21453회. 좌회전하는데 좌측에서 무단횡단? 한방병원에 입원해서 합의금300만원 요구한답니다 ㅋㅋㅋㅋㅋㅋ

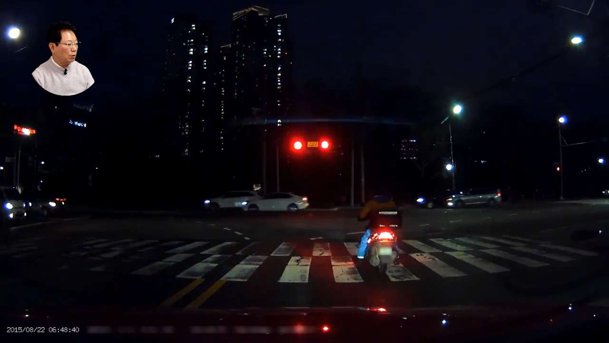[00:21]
가는데... 아이 참나... 여기에서요. 신호보고 가요. 가는데 사람이 여기쯤에서 튀어나오는 것 같네요, 여기. 여기서 튀어나오는 것 같아요. 저거 보이나요?